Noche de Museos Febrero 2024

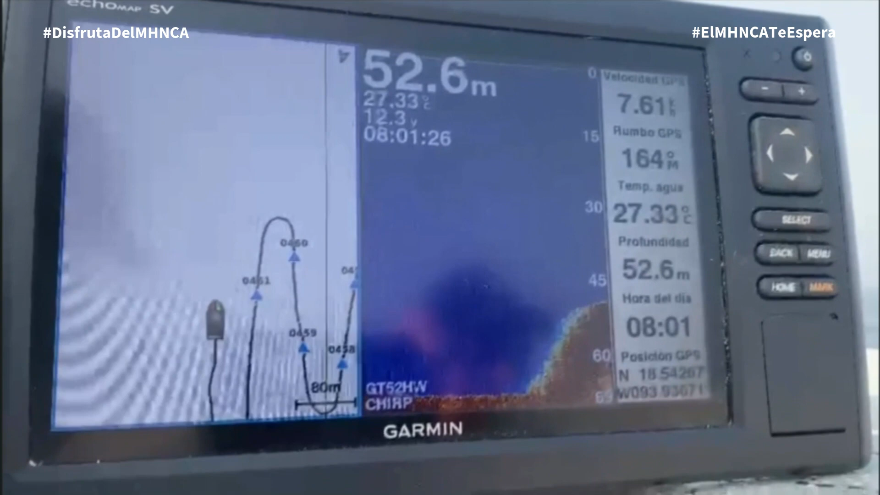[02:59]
On screen: depth 52.6 m, water 27.33°C
de arrecifes sumergidos con la ayuda de una ecosonda monoas realizamos recorridos en zigzag para
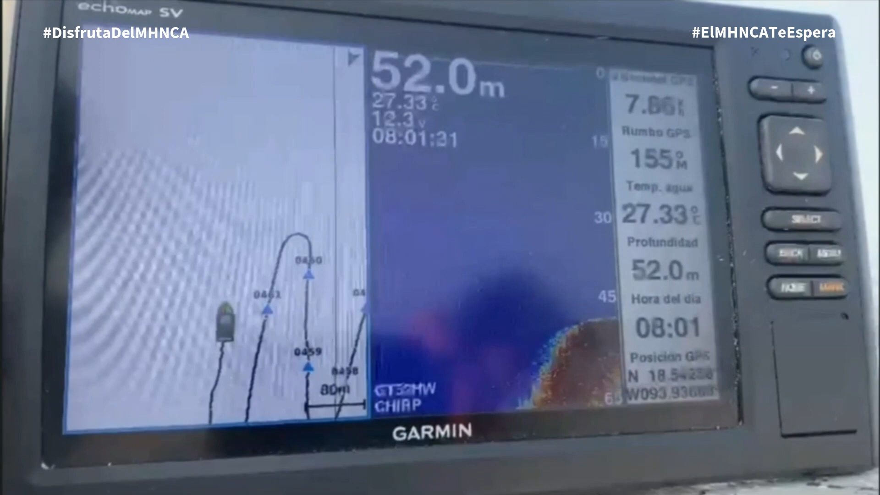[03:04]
On screen: depth 52.0 m, water 27.33°C
obtener datos de profundidad latitud y longitud a cada metro de la estructura recifal en
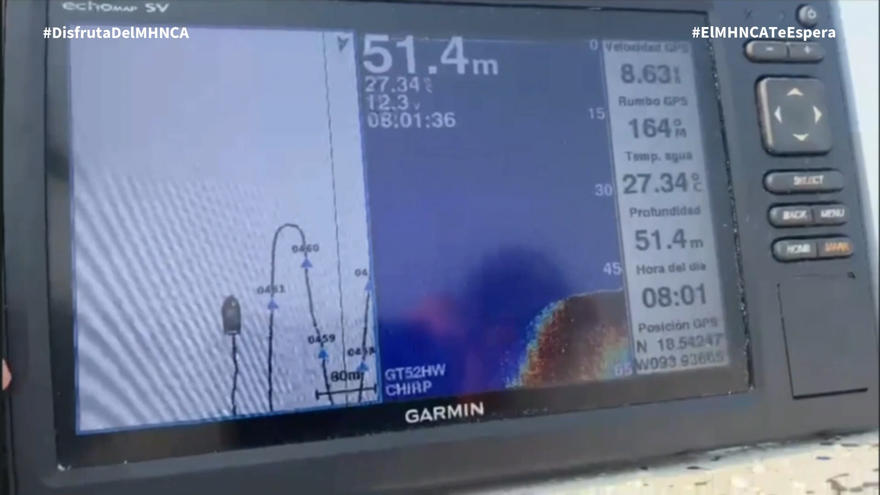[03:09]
On screen: depth 51.4 m, water 27.34°C
las elevaciones significativas del fondo marino observadas se realizan buceos de verificación de arrecifes sumergidos